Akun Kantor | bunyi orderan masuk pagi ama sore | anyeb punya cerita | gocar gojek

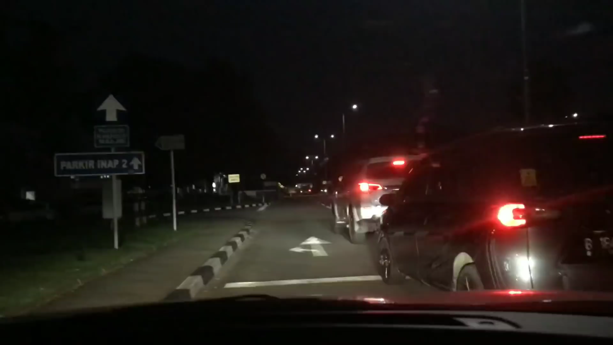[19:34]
C1, jalan C1, Bandara Soekarno-Hatta. Gue mau mampir dulu lah ke Indomaret santai, markirnya di sini nih. Di sini gratis nih, masih parkir di sini gratis. Tapi gue beli ke Indomaret dulu aja.
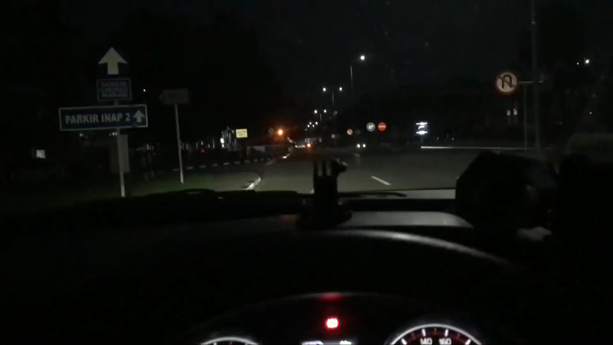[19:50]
Karena suasananya nih sebelum gue ke terminal, kita lihat dulu. Ini kan posisinya tuh
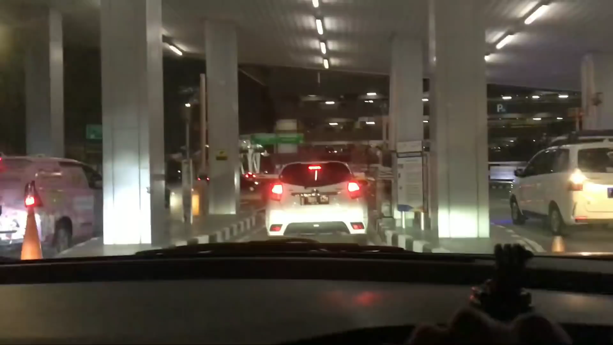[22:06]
Oh, bongkaran, iya Harting bongkaran itu.
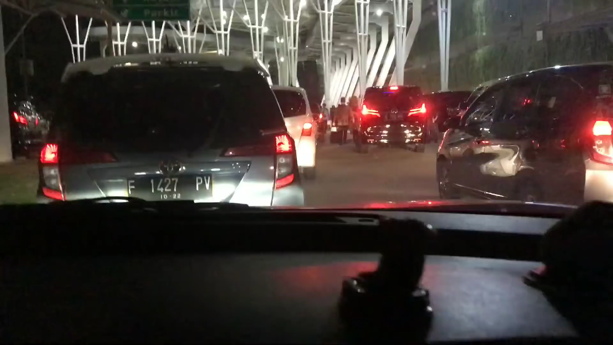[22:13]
Tadi dulu pak, ini saya belakangnya 1427 nih. Oh ini baju putih kali ini, yang baju putih nih.